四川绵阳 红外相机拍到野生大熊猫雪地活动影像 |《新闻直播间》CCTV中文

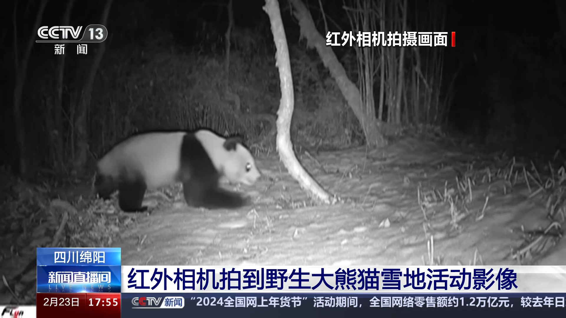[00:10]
20号晚，一只野生大熊猫出现在红外相机镜头里，它从容不迫踩过雪地进入丛林。21号早上，这只大熊猫又一次出现，它在雪地上看看，然后来到眼前的树干完成标地领地行为。工作人员介绍，领地标记行为。工作人员介绍，这只野生大熊猫从外貌和体型上判断已经成年。